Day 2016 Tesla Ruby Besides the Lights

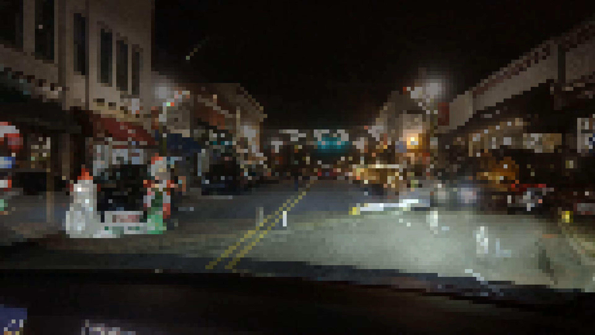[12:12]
Don's driving us down Main Street, Apex, and I have to say they've done a really nice job with the Christmas lights.